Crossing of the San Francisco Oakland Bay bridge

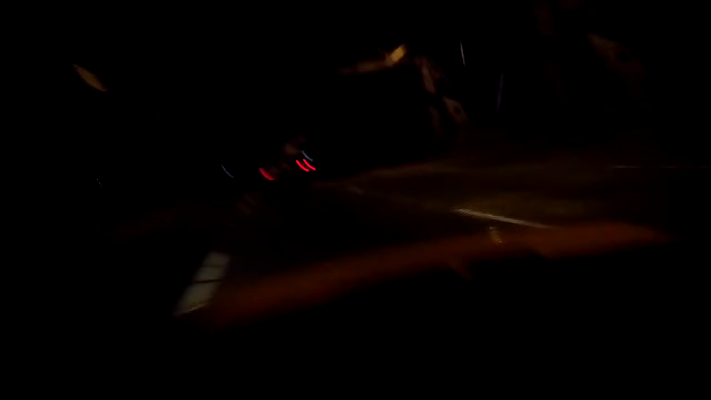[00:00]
Okay, are you ready for this? We are about to cross over the new San Francisco-Oakland Bay Bridge. It's 4.51 a.m. on September 3rd, 2013. That bright spot out in the middle is the new stuff coming.
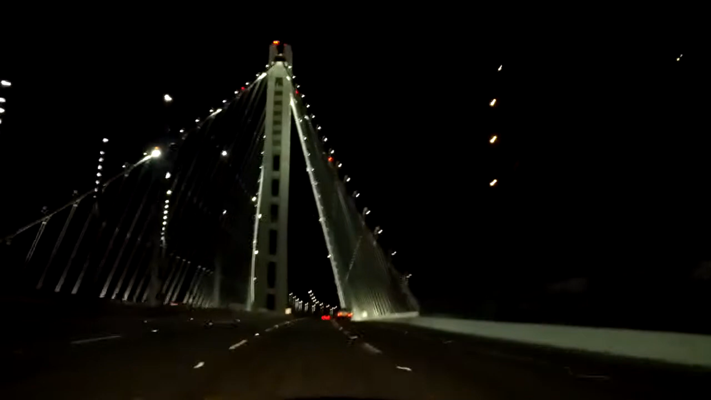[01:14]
Look at this puppy. Nice looking. Feels special going across this. Probably one of the first couple thousand.
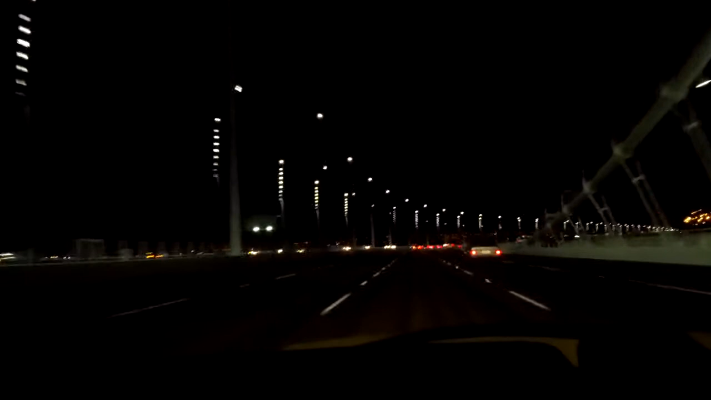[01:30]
I don't know. I don't know how many people have crossed it in the last seven hours.
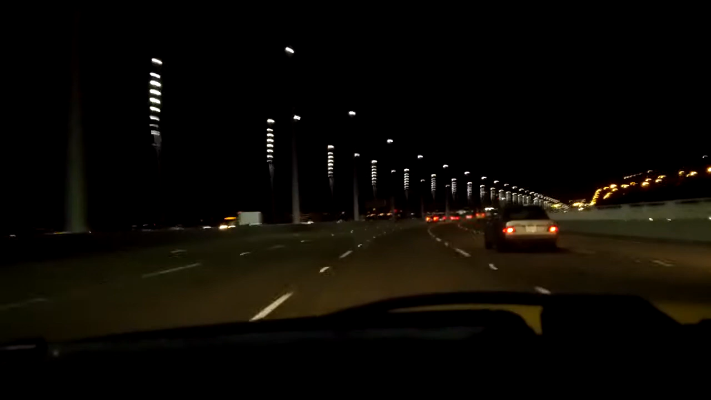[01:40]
This is it. Special but very anti-climactic. The tower, although the upright is pretty neat. But this part is relatively boring. You can see off to the right there is a pedestrian way.